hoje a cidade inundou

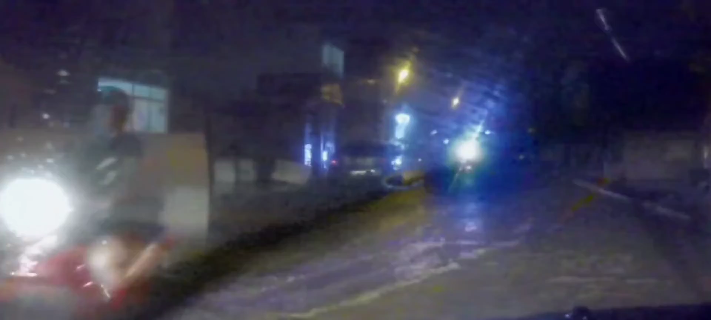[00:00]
e hoje galera a cidade de sondão jesus virou um rio olha só essas imagens que eu capturei na minha
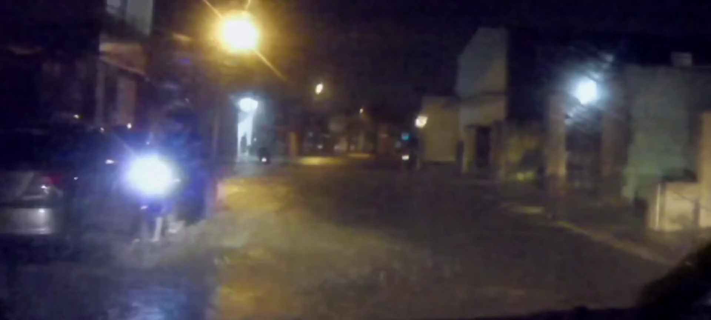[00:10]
gopro de baixa qualidade tava a noite e olha só isso aí tudo é água galera tudo é água meu deus a gente tem que passar devagar para não inundar as